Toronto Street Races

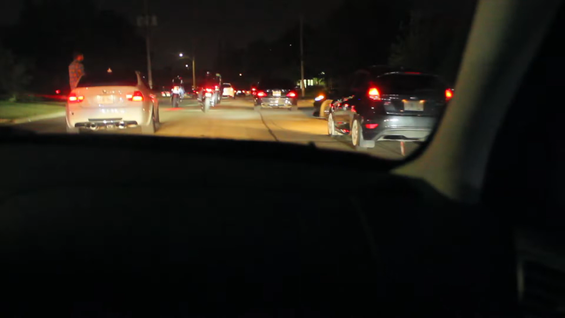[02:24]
As you can see we're off Titan so... So let's head on to the next fucking spot. Hopefully there's no feds there.
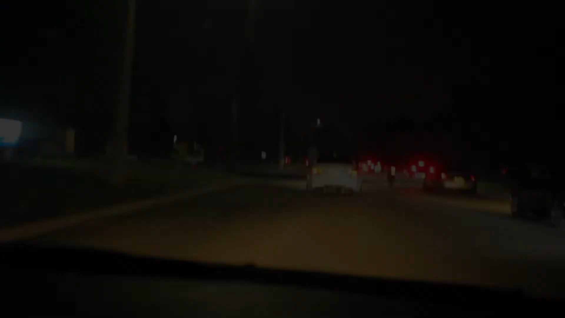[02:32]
We got this fucker hanging out in his fucking car!